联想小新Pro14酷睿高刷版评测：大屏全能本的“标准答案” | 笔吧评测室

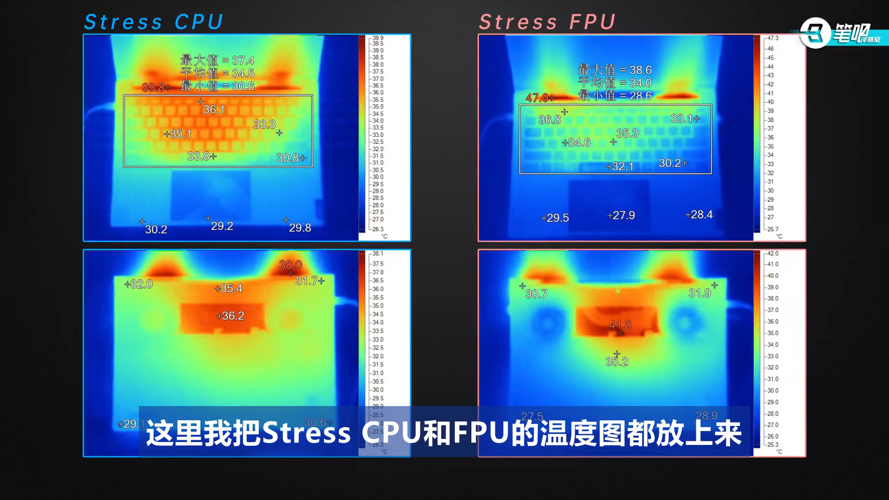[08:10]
然后再来看一下表面温度这里我把Strax CPU和FPU的温度图都放上来可以看出它的键盘表面温度非常低最高也不超过37度而且Strax FPU和CPU的区别不大应该是风扇转速提高的原因